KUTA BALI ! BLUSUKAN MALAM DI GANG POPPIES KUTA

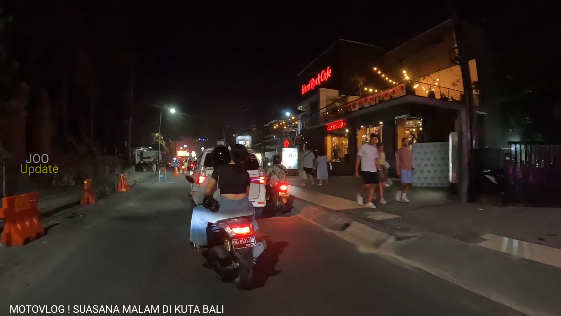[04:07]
bir ataupun kelapa muda yang ada.
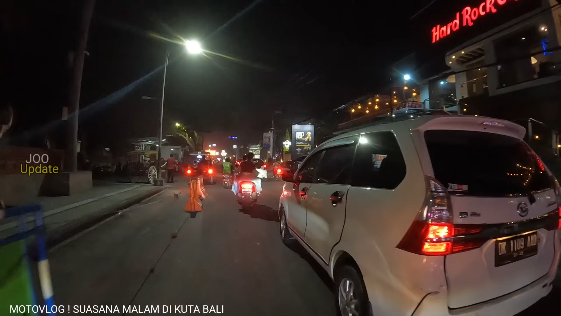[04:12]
Nah, kita sudah berada tepat di Jalan Pantai Kuta, teman-teman. Jadi di sisi sebelah kanan kita ini adalah Hard Rock Hotel dan di kiri ini adalah parkiran sepeda motor. Jadi setelah ini kita akan tembus ke Gang Popis 1.
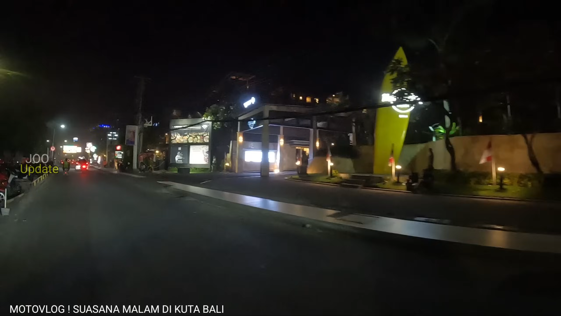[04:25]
Kita akan lihat bagaimana suasananya di sana. Dan barusan kita melewati papan surfing kuning yang menjadi ikon dulunya.
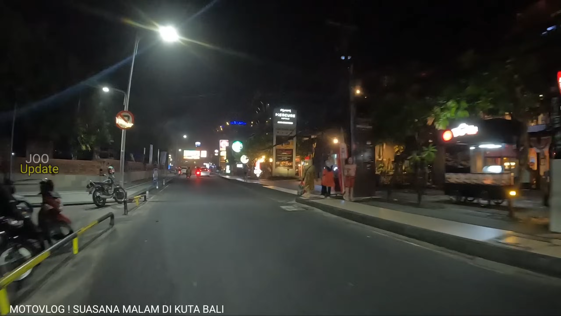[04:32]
Biasanya wisatawan-wisatawan yang baru pertama datang ke Bali atau pertama kali datang ke sekitaran Kuta area ini pasti akan menyempatkan diri ke sana.
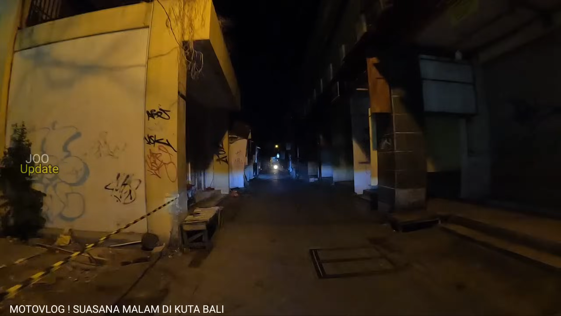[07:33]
Semoga dengan adanya Hotel Kuta Bali ini dan lahan kosong yang dulunya kalau nggak salah adalah hotel juga, menambah magnet ataupun menambah daya tarik kawasan ini, yaitu tentunya Gang Popi 1 ini.
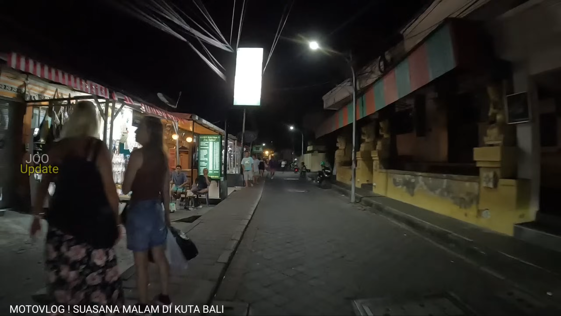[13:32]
Jadi di Canggu mereka juga mulai banyak juga pelayanan jasa-jasa pijat seperti refleksologi. Jadi banyak juga wisatawan yang berjalan kaki cukup jauh dan mereka lelah dan stop by untuk pijatan.
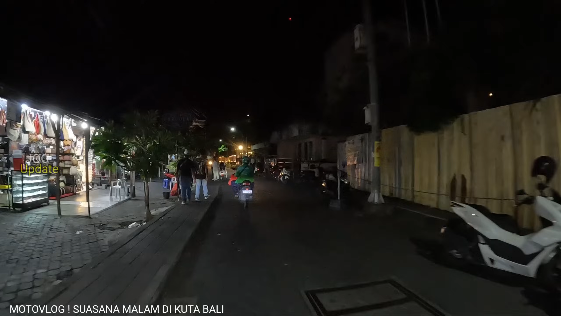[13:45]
Nah, ini kawasan di mana kita sudah dekat sekali dengan Beachwalk Mall, teman-teman.
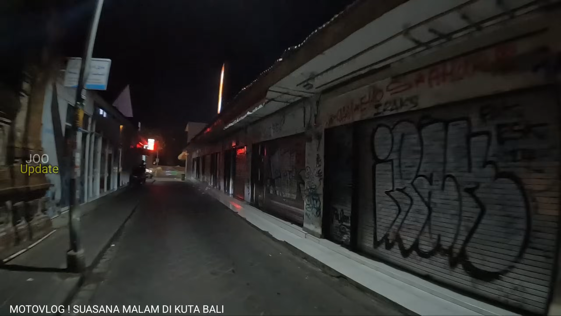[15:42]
sangat dekat juga. Oke, jadi kita sudah sampai di Pantai Kuta lagi teman-teman.
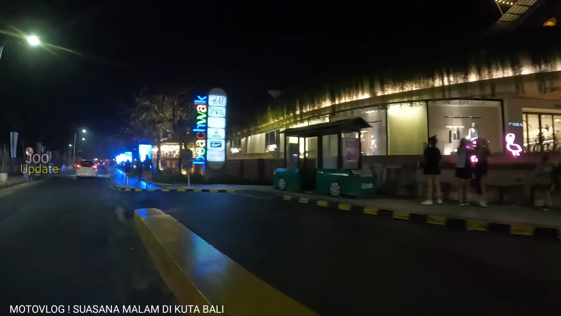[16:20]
Teman-teman bisa lihat Beachwalk Mall tampaknya jam 11 ini sudah mulai tutup dan
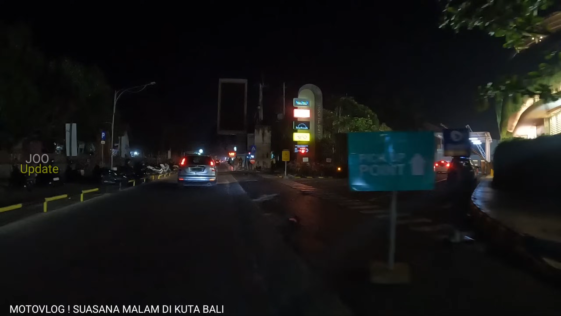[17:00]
Pintu masuk bagi teman-teman yang menggunakan mobil, tadi ke arah kanan menuju ke Beachwalk Mall. Ada hotel juga di kawasan sana.
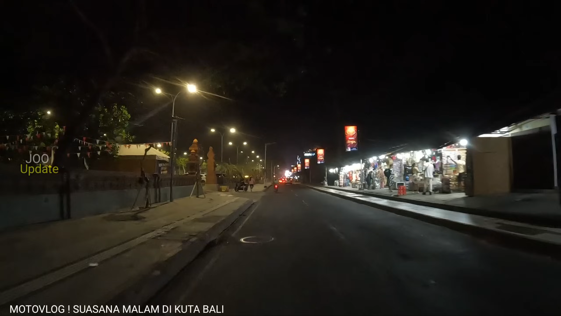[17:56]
Di sisi sebelah kiri ini adalah parkiran area buat teman-teman yang bingung dengan parkiran area.
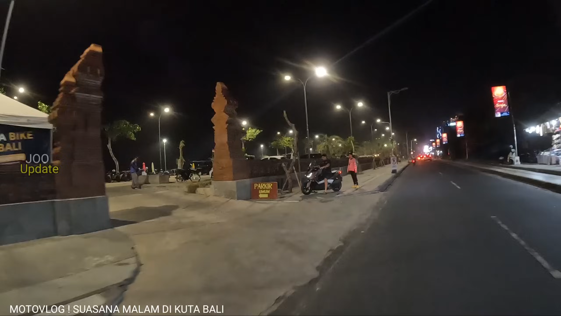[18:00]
Jadi parkiran area untuk motor dan mobil ada di kawasan ini. Cukup besar dan cukup banyak juga menampung mobil dan motor, kita sudah pernah ngetes juga di sana. Dan teman-teman bisa langsung menuju ke Pantai Kuta dari sini.
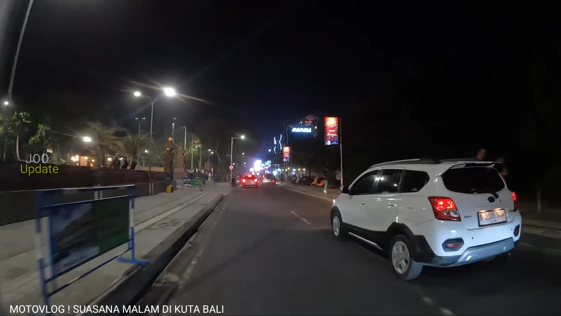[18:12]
Jadi Joadir akan biarkan videonya.
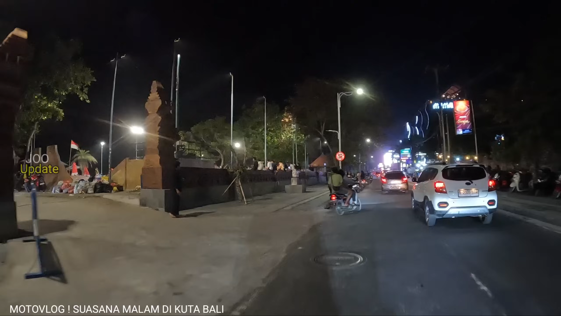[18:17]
Sebentar lagi kita akan tiba di perbatasan antara Pantai Kuta dan Pantai Legian atau objek wisata Kuta dan objek wisata Legian.
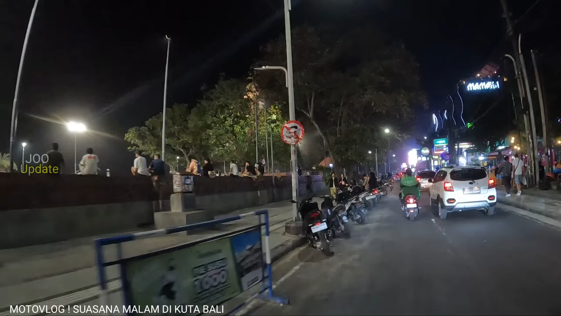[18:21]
Kita akan sisiri Jalan Melasti. Biasanya di sana ramai juga loh teman-teman karena ada restoran dan juga banyak hotelnya. Jadi teman-teman, selamat menyaksikan, ikuti video ini sampai akhir karena video ini kita akan buat sepanjang mungkin buat teman-teman yang sudah merencanakan liburan ke Bali dan sudah kangen akan Bali,